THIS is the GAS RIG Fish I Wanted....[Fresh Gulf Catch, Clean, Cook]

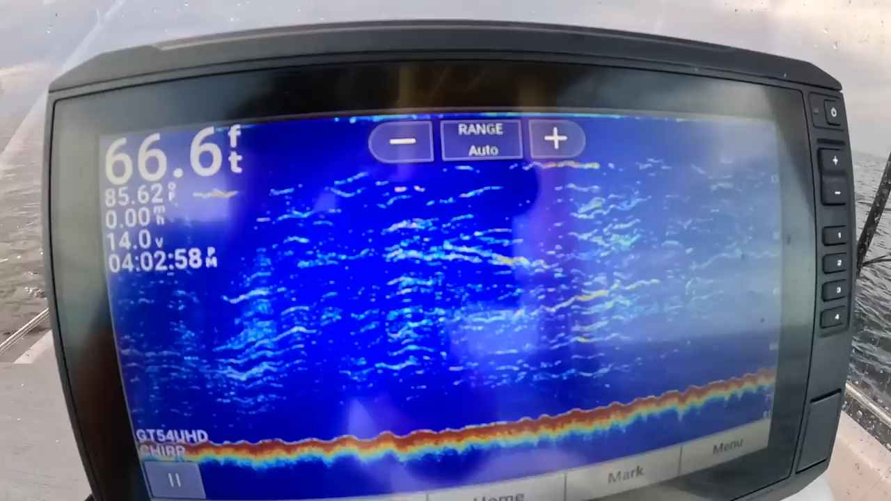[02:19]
On screen: depth 66.6 ft
and all those nice marks are some pretty big fish